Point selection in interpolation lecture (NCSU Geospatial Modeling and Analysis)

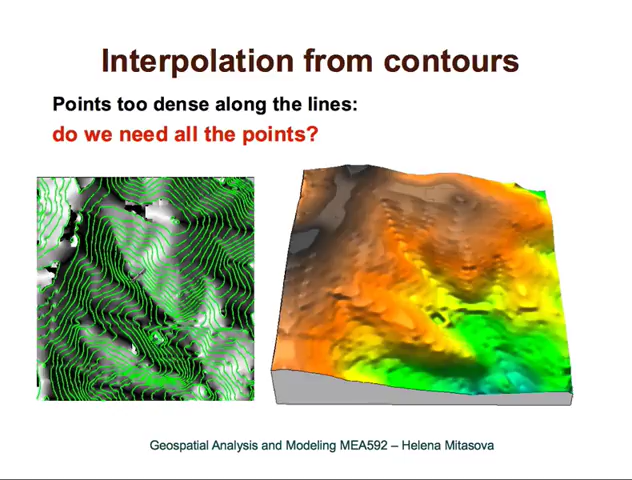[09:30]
This is the example with high tension, but we also have visible segments here. So it is pretty difficult to interpolate when you have the data densely sampled along the line, and then you have big gaps between these lines. So we can reduce the points on these isolines. For example, in this case, the data were reduced from 40,000 points to 3,000 points, and the geometry of the contours didn't change at all. So you can see that the 40,000 points was really not necessary,
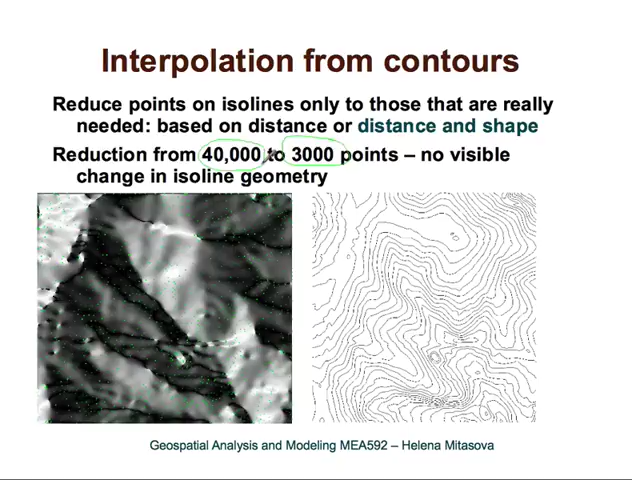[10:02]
and we were able to remove 90% of points without losing any geometrical detail. That significantly improves segmentation, and you can see that with these very dense points, we have very small segments, then we have completely empty segments with no data points at all.
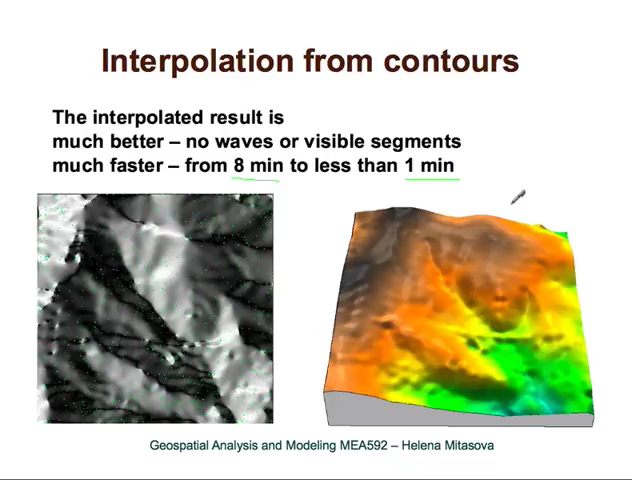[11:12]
So the time is reduced from 8 minutes to less than 1 minute. So there is a significant speed up and the result is better, doesn't have so many artifacts. So as you can see, the selection of points for interpolation is quite important.